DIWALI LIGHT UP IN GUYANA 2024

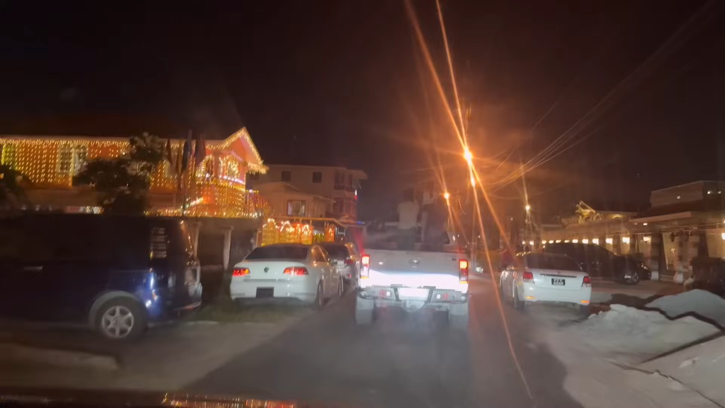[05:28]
just to have a glimpse or take some pictures. Look to the right, there's a lot of folks on the right there that came to take pictures too.
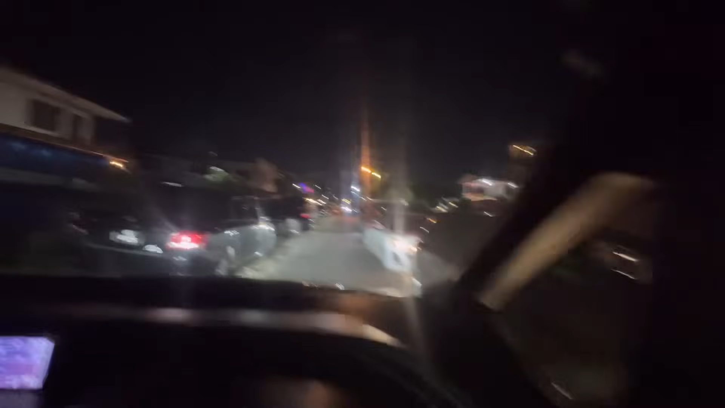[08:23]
Every year, they light up, every year. Oh boy, but like we get that traffic jam here, oh boy. This black yard in the park too nice there, but go to this.
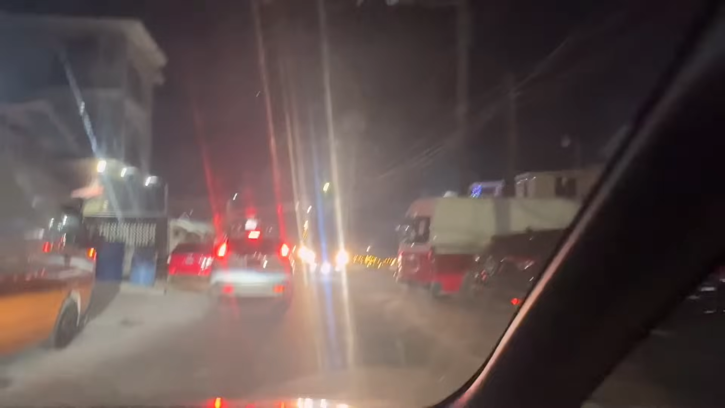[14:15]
I am making my way into or onto this street here.
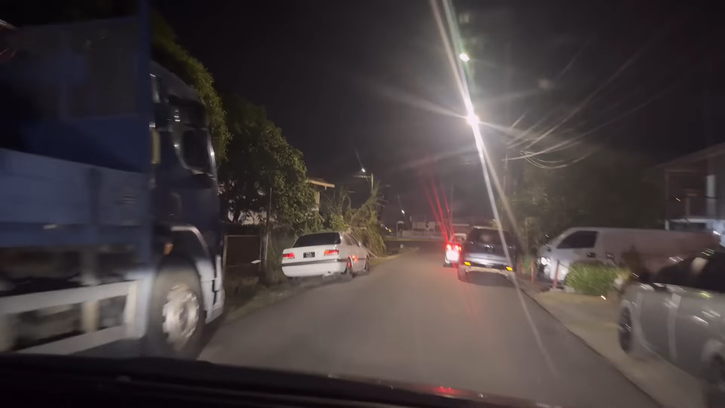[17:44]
So I think it's Station Street that I'm driving through here.
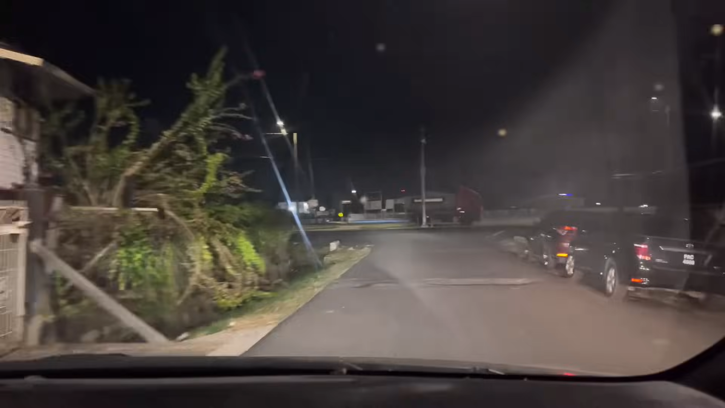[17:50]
I'll take you along the main street and see how the main street light up there, alright?
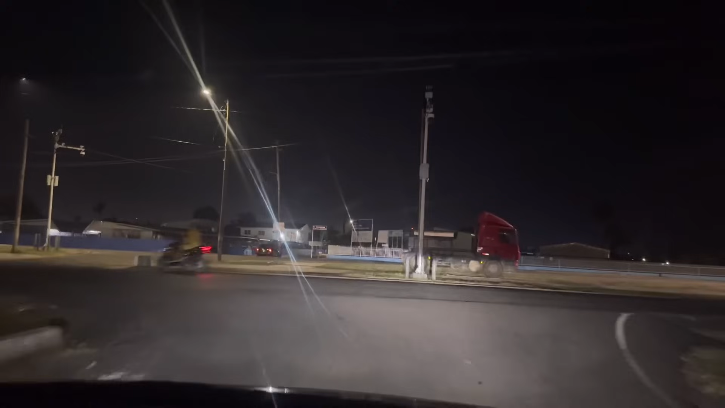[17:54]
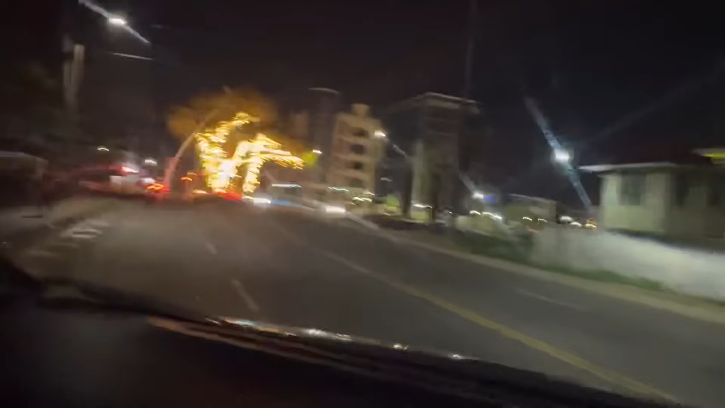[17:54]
Making my way here onto Camp Street, and look how nice the e-network decorate this area, man.
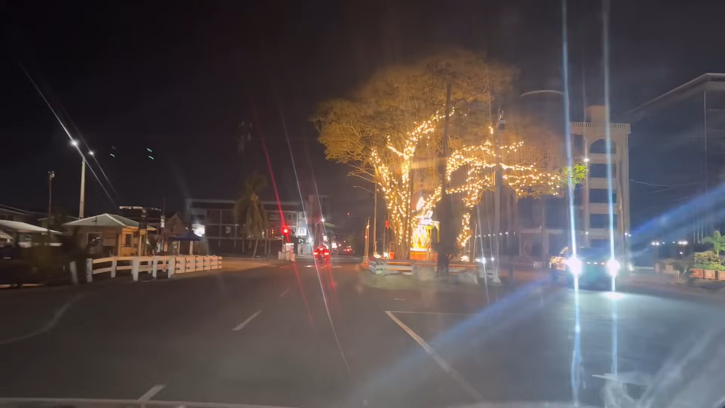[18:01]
It's so beautiful.
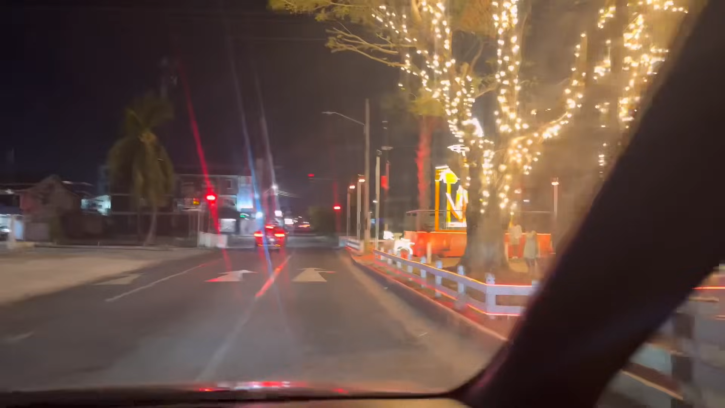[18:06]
Wow. E-Network did a fantastic job.
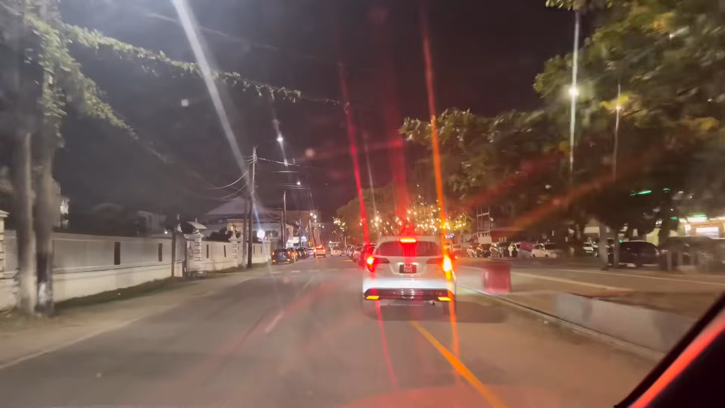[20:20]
what's going on in this area. Doesn't look like you have a lot of things going on here.
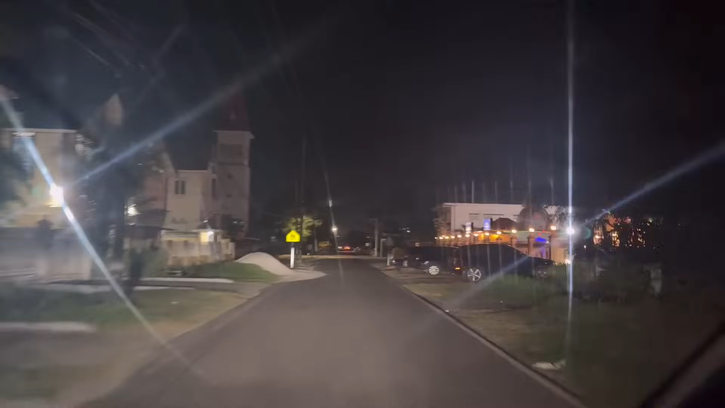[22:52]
Let me see if they light up. Right. These guys light up. I think down here is the Indian High Commission of India.
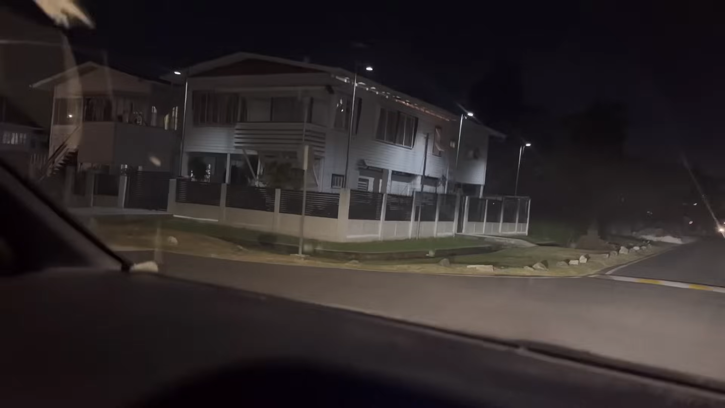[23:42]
This house over here got some nice deals. Let me show y'all. Is this CNV shipping here? Nice. They light up a lot of Diaz here. This house here.
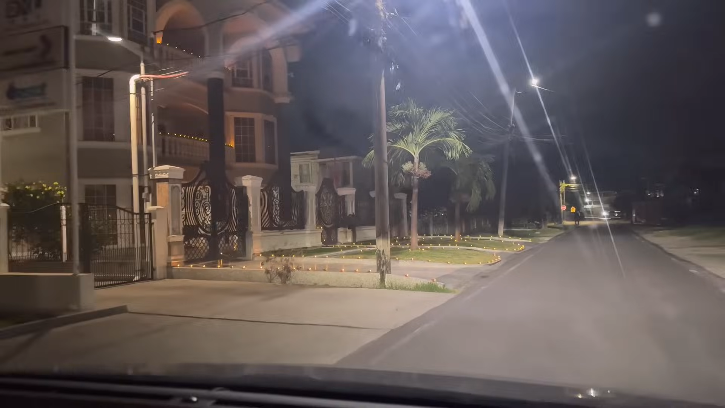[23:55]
It's nice.
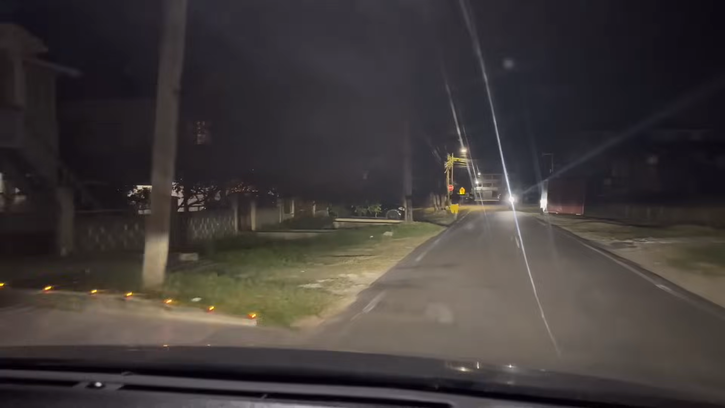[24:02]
You can hear some of this squib. I don't know what kind of thing, squib or squid or whatever it name on. Making nice. Day. So, yeah.